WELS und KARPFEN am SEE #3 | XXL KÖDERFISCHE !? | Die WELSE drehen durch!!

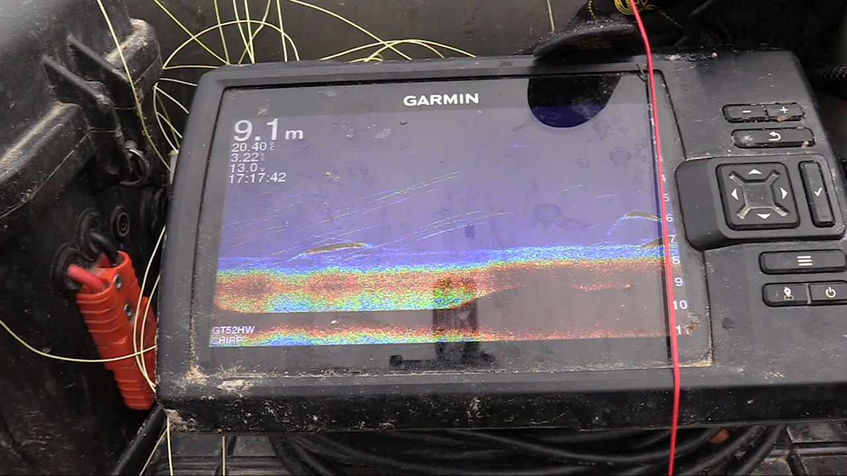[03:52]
On screen: depth 9.1 m
Es läuft wie eine Badewanne. Und ganz unten seht ihr wie so eine Sprungschicht.
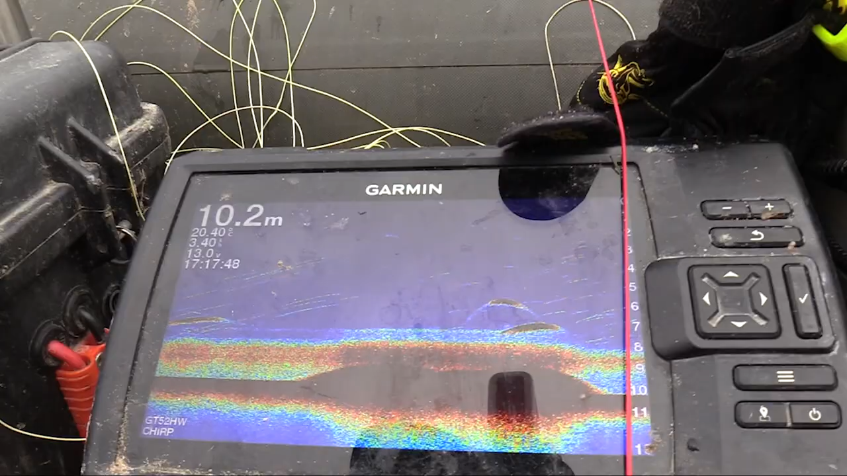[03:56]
On screen: depth 10.2 m
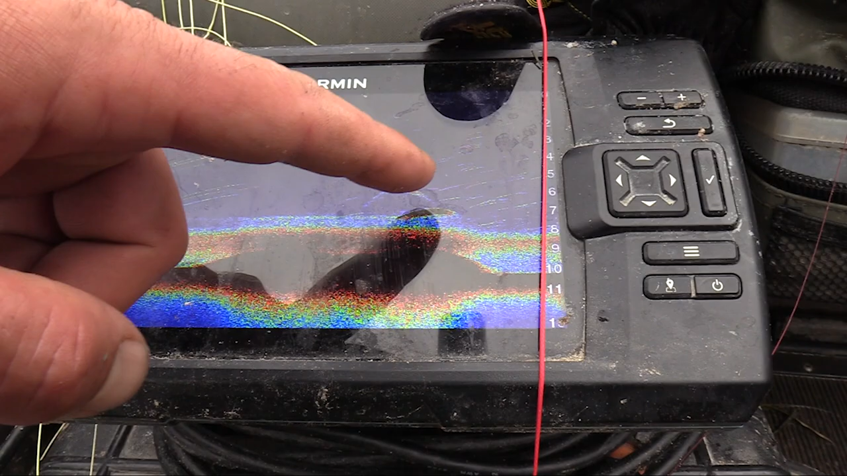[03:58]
Über der Sprungschicht sind ein paar Fischsymbole zu erkennen. Unten drunter ist gar nichts zu erkennen.
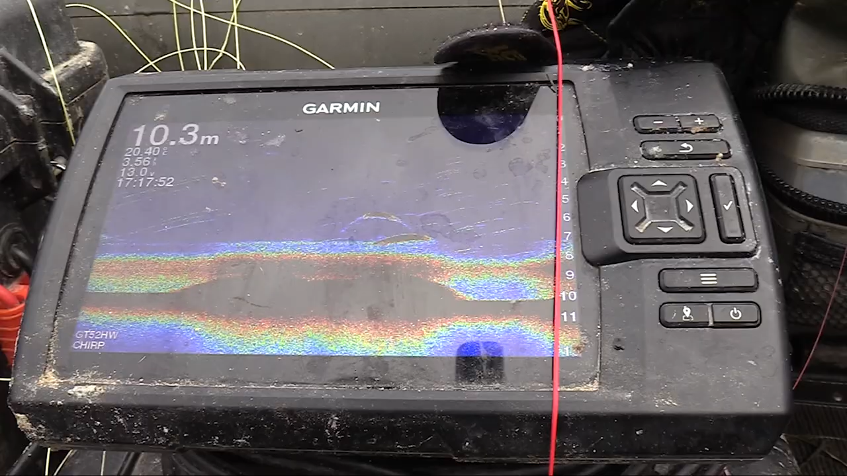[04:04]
On screen: depth 10.3 m
Aber die Welse ziehen halt hier durch diese Seen. Und wir werden jetzt auf jeden Fall hier mal mitten im Nirgendwo eine Rute setzen, den Köder.
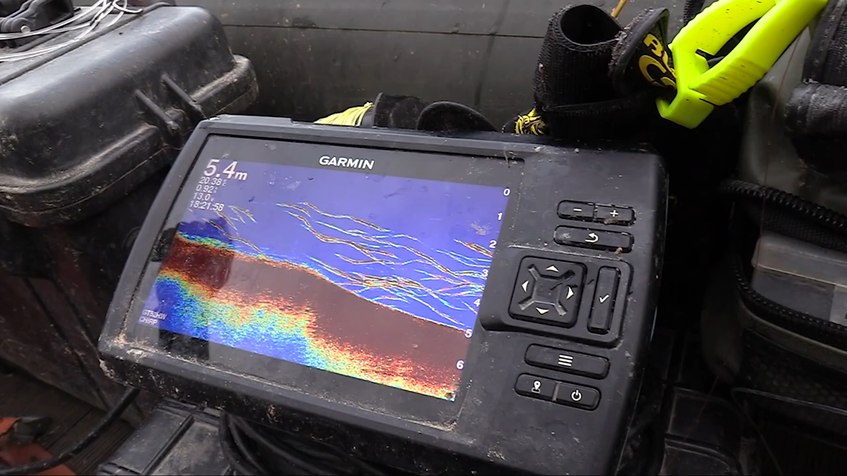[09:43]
On screen: depth 5.4 m
Alles voll mit Kleinfisch hier. Wahnsinn.